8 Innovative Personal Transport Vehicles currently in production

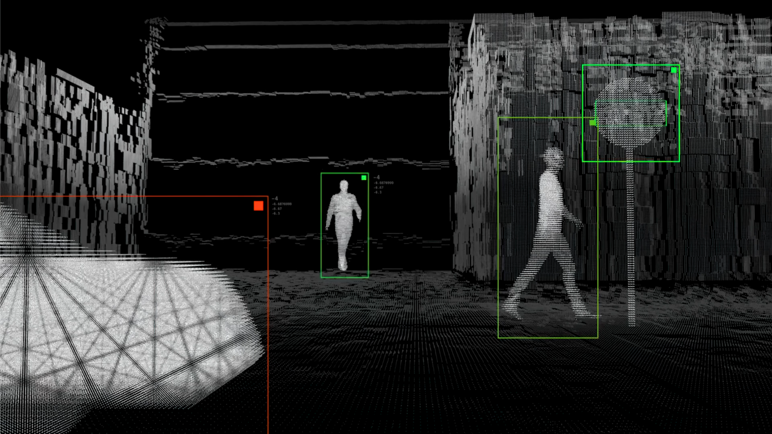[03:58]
An onboard HD camera and intuitive AI crash assist system scan your surroundings and warn of potential hazards via an integrated audio system and the eScooter's touchscreen display.